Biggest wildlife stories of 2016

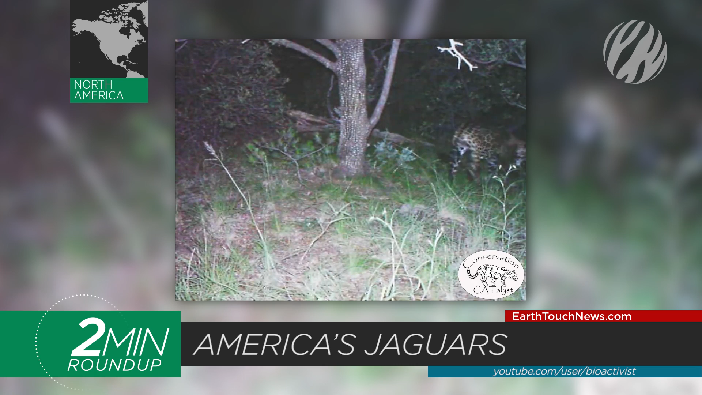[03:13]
A second jaguar was spotted in Arizona's Huachuca mountain range on a trail cam,